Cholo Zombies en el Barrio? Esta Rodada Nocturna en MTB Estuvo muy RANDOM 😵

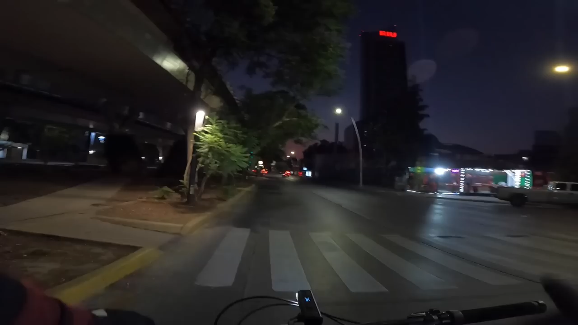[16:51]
Por allá está el Hotel Río. También es de los hoteles más caros.
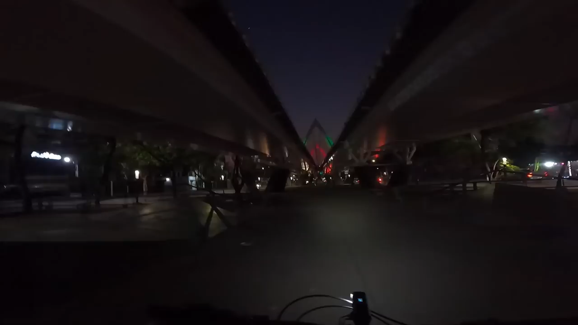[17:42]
Chéquense todos los vidrios que hay ahí en el piso. No sé si se alcanza a ver, pero está todo lleno de vidrios, amigos, chequen.
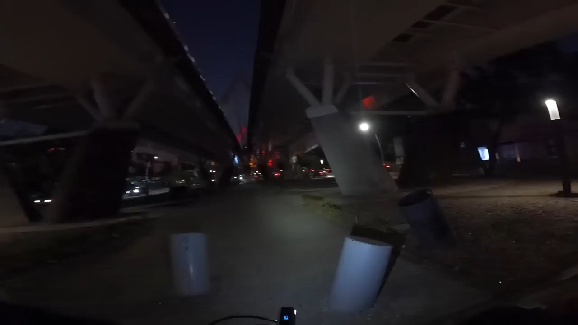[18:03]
Tengo una teoría y posiblemente se deba a que algún carro
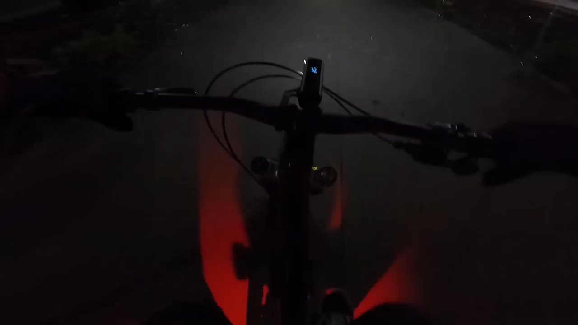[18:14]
o algunos carros chocaron allá arriba y todo este vidrio, este escombro cayó aquí. Espero que no se ponchen mis llantas.
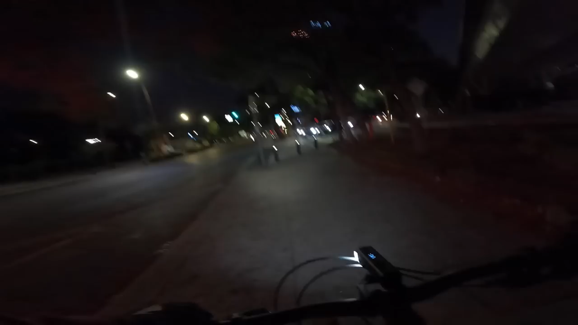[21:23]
Pues bien, amigos, de este lado ya inicia la civilización. Todo es un poco diferente de este lado. Como pueden ver, hay ciclovía, hay buena iluminación. Nada más es una zona, pues, un poquito más pudiente, más nice. Por ahí siguen festejando.